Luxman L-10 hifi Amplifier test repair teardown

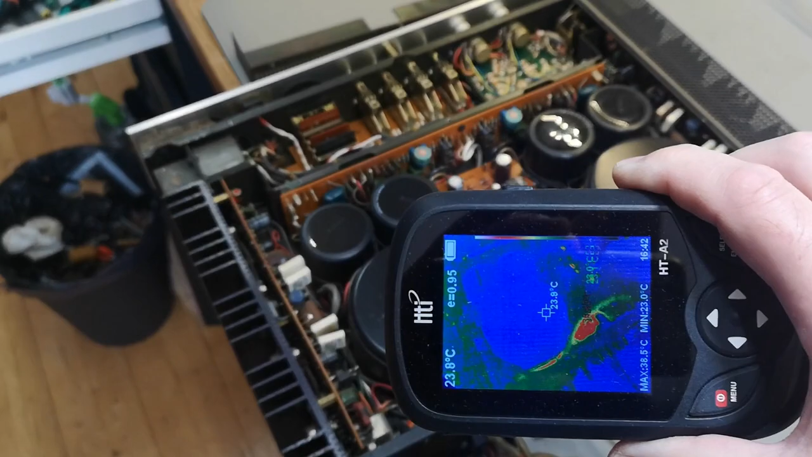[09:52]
On screen: spot 23.8°C
this is actually quite interesting this is the fuse and this is the only thing you can see
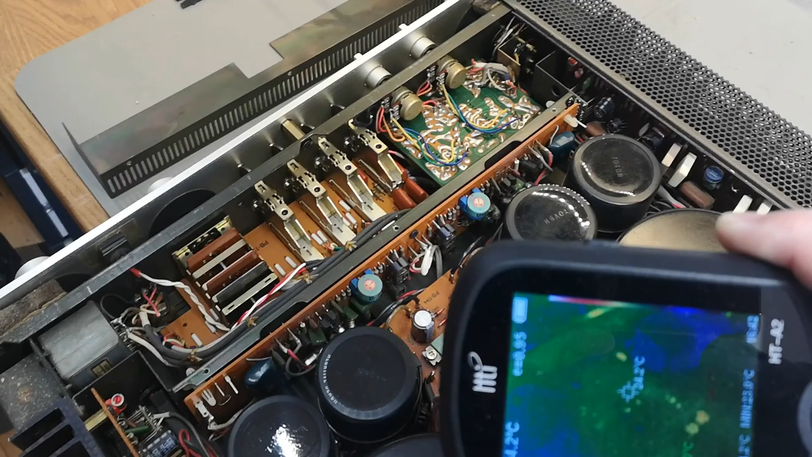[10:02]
anything else you see here that kind of lights up this is only due to reflections from my light so what i think we should look at there'll be the rectifiers underneath the pcb
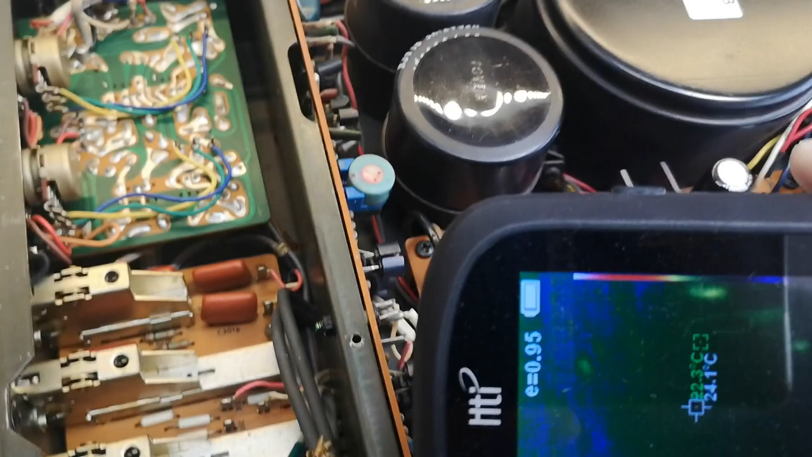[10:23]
On screen: spot 24.1°C
see so this is a only ref refletions from shiny components so it's a good way to see if it is something
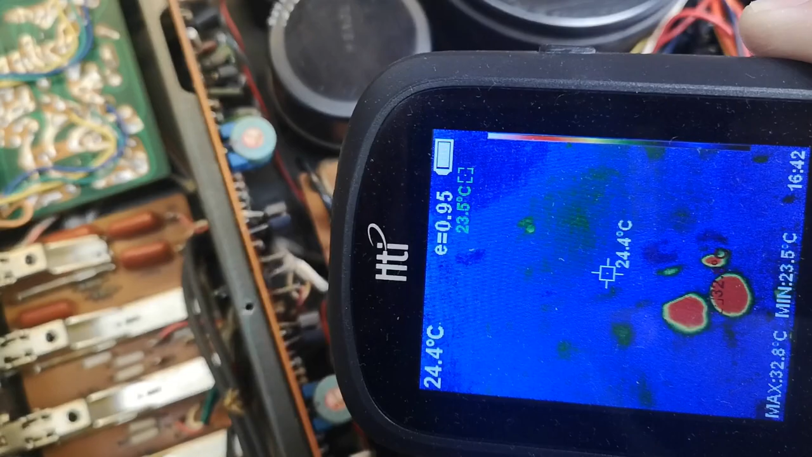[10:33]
On screen: spot 24.4°C, max 32.8°C, min 23.5°C
shiny all you have to do is just change the angle like i do here and then it will go away if it's a trick
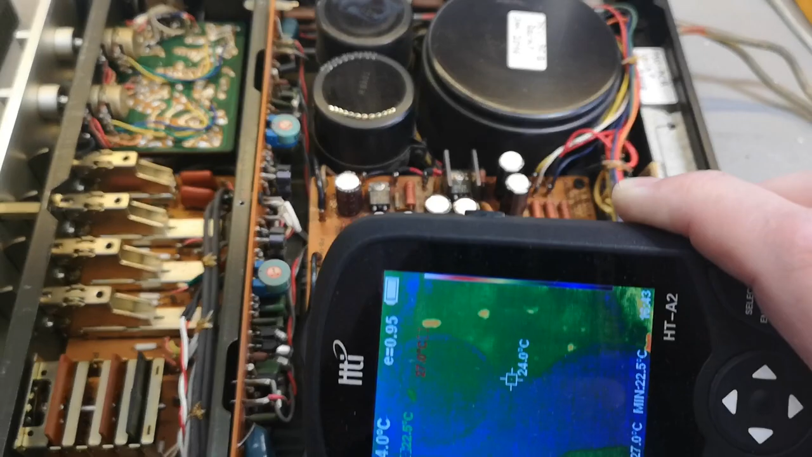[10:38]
On screen: spot 24.0°C, min 22.5°C
so rectifiers they will be underneath this pcb and this is where we need to go
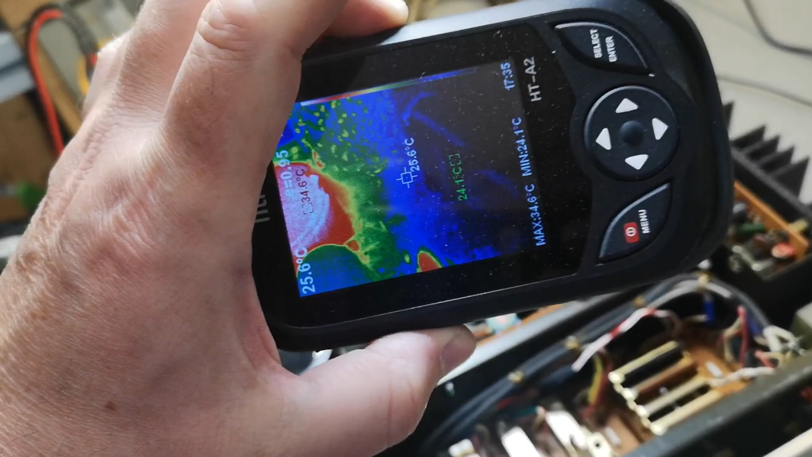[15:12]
On screen: max 34.6°C, min 24.1°C
transformator and there's the other one so
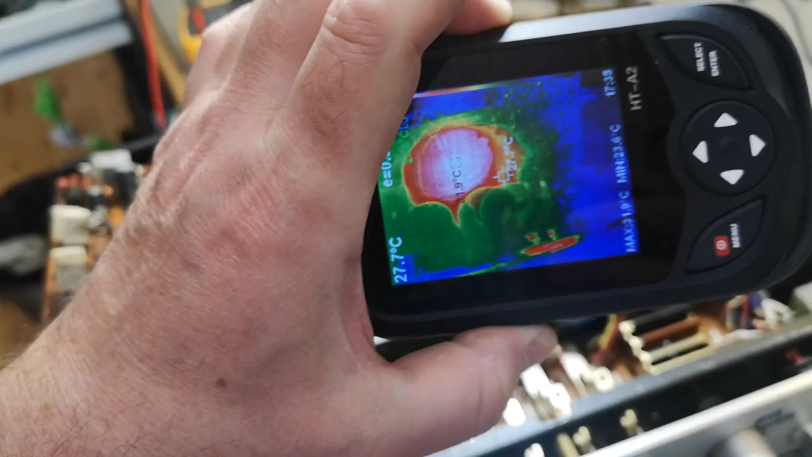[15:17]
we got a burning hot transformator
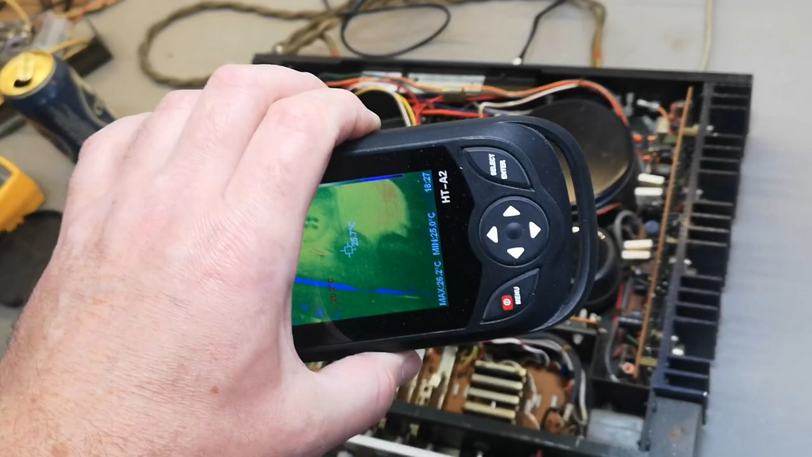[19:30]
there was a reason why the left transformator